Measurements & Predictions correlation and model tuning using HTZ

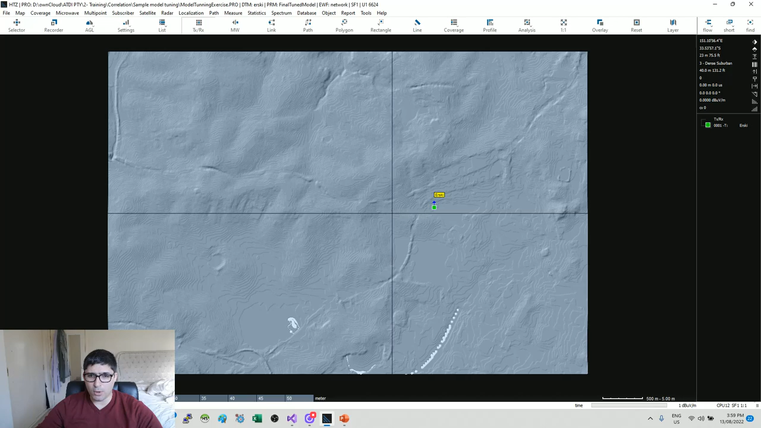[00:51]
this is based on five meter and you can see here we've got the the rail cuttings
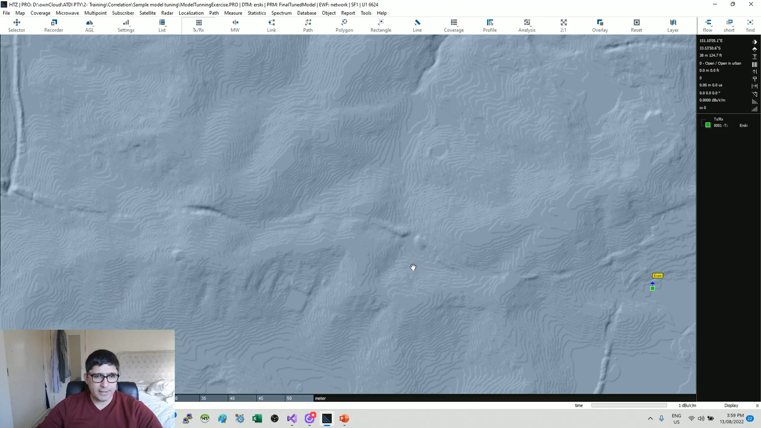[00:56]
embedded as well and I have here a medium res clutter so this is this clutter